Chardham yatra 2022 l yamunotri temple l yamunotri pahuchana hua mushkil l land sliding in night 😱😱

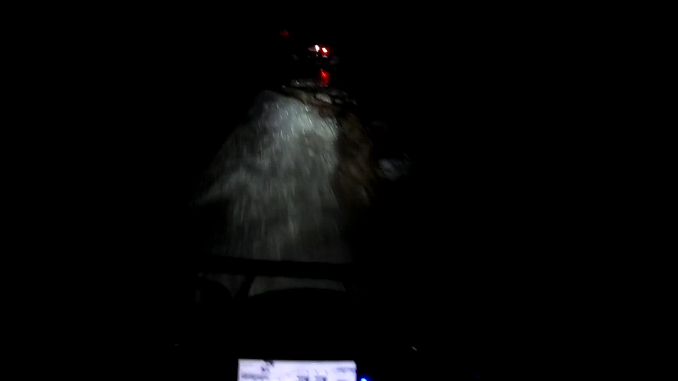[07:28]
और हालत खराब सबकी मैंना कभाई मेरे बसकी तो बिल्कुल भी नहीं आगे जाना मैं जाँगो पीछे और यह देखो यह दो पत्थर इतों कभी गिरे हैं यह सारे
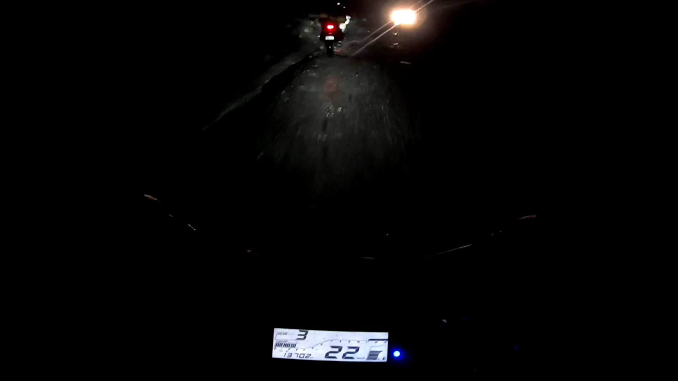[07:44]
जब आई तब ही था यह रोड़ पे
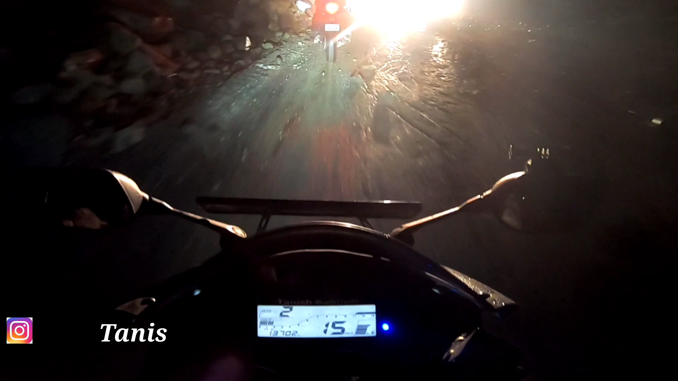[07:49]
हालत खराब सोचा नहीं था
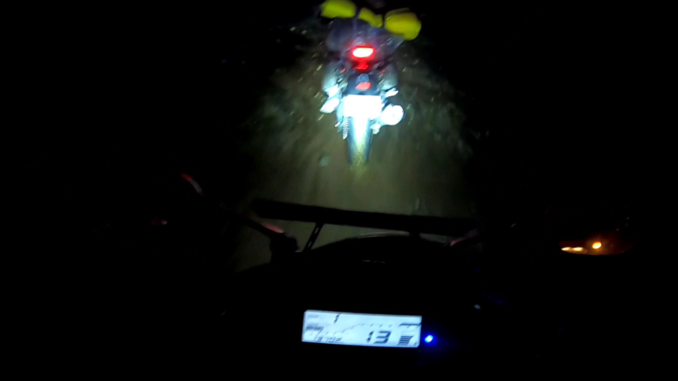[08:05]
है कि अब यह देख रहो जो चोटे मन दिखाई दे रहे होंगे शायद
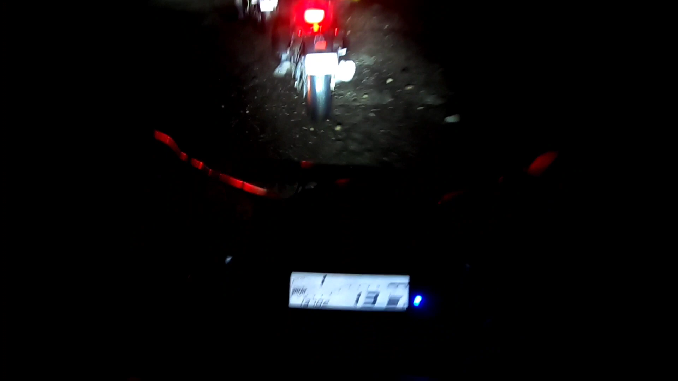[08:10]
कि अब सब देखके लग रहा है जो भी वह अभी हुआ है मैं मैं डर गया हूं भाई तो मेरी बट चुकी है मेरी इमद नहीं है अब
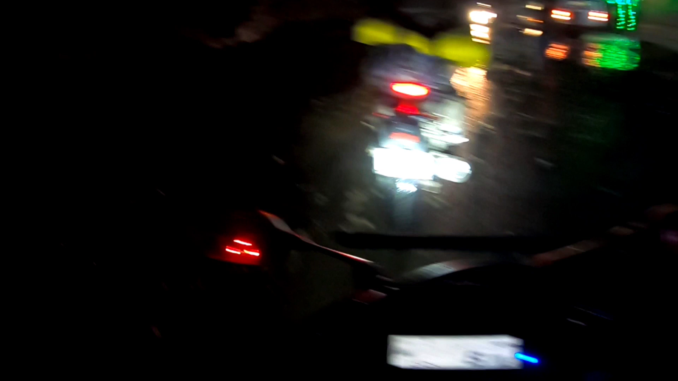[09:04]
अब तो भाई मैं तो नहीं रुक रहा यहां पर बिल्कुल भी एक तो रोड़ पर चल रहा है काम और उसके चक्कर में एक अलग शीन चल रहा है शाद दिख रहा होगा आप लोगो क्या ही गंदा सीन
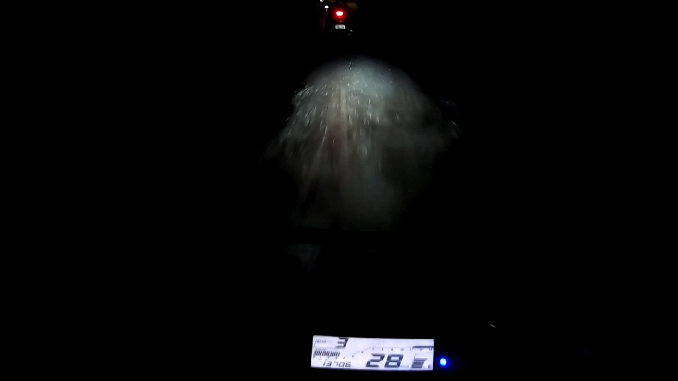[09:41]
है और इससे भी गंदा सीन तो भाई नीचे है एक ब्रिज दिखाता हूं जिससे हम अभी आयते पार करके मैं सही कह रहा हूं हालत खराब है
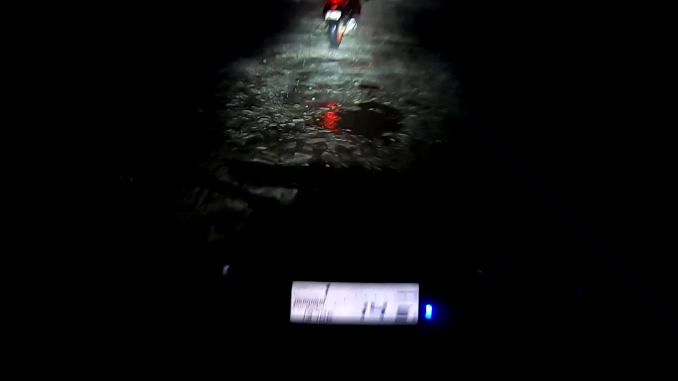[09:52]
पता नहीं गोप्रो में आपको क्या दिख रहा है और क्या नहीं दिख रहा फुटेज के मैं को बिल्कुल भी आइडिया नहीं है पर हाँ भाई जाब चारदां व्यात्रा का जो सबसे डेंजर्स जो रस्ता है भी रखा मेरे लिए वह यह यह
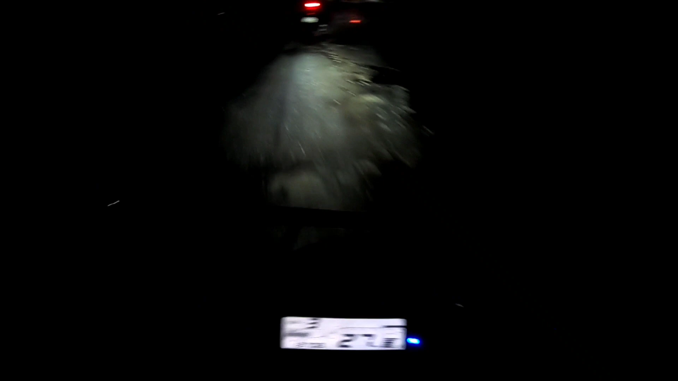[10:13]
पहले भी छोटे मुटे पत्थर गिरते में दिखाई दिये को दिकरने इसकाल आ रहे तो
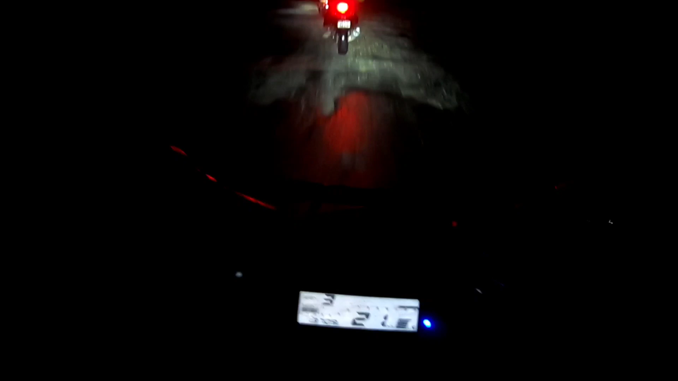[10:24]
रुद्ध प्रियाक से पहले पूरा एक छोटा होता ना मिट्टी का टीला डाइब का वो फचल गया था तो कोई रिकत नहीं है उसकी
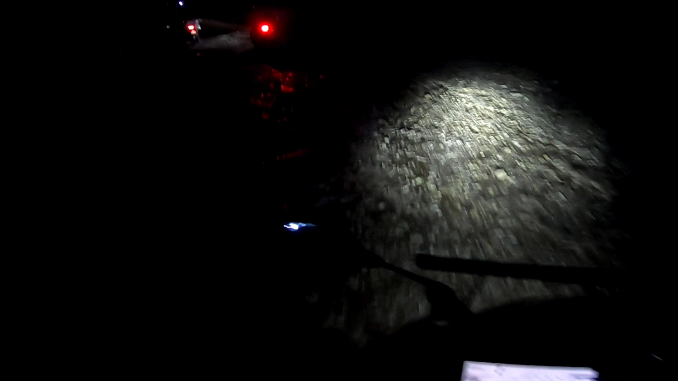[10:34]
और अब यह देखना यहां पर क्या हाल है पाने का दिखाता हूं यह देखो
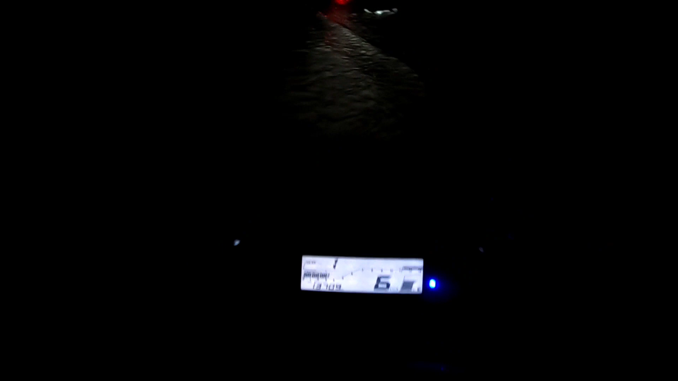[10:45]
अब तो फिर भी थोड़ा बहुत कम हो गया पर पहले
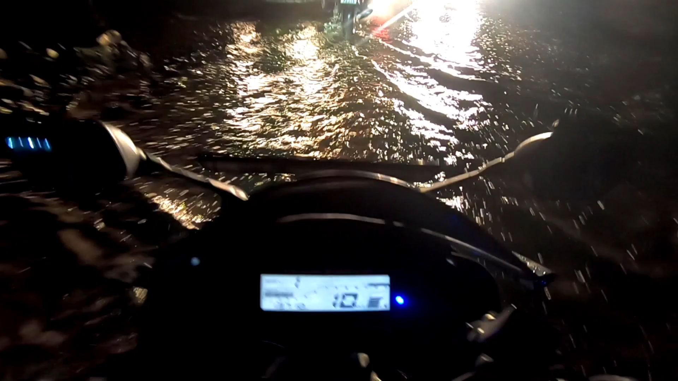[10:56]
उत्यएक मत आराम से बैक सलिप हो रही है अराम से बैक सलिप हो रही है कि भाई कोई फाइदा निया जाने का जगा जाने पीचे ही
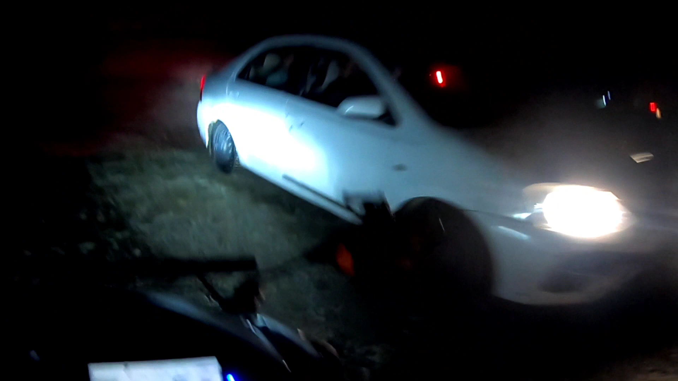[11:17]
पताने कहा ही पहुँच जाएंगे वो
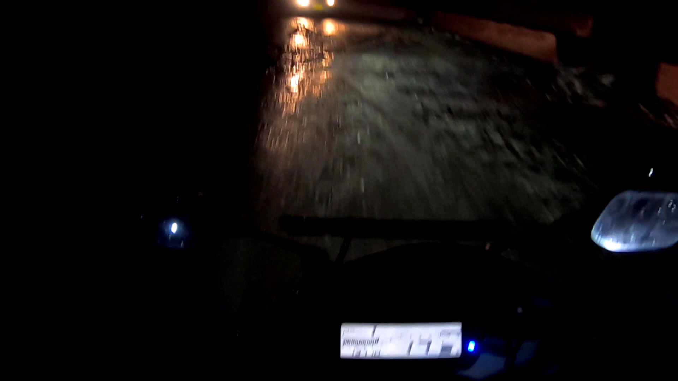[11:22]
भाई मत जा पत्कर गिर रहे हैं मैं दो सब को बताते चलो
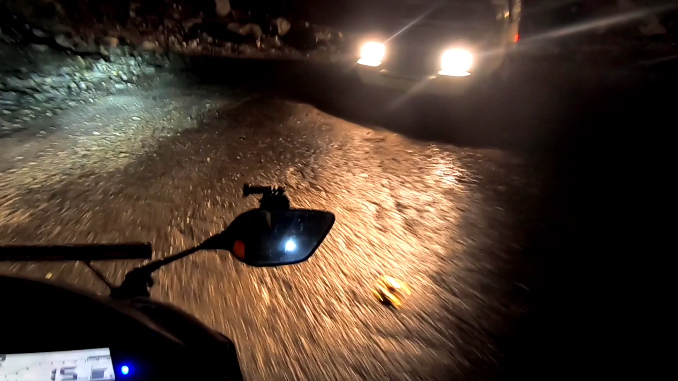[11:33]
कि भाई पत्थे गिर रहे हैं पत्ते गिर रहे हैं मत जाओ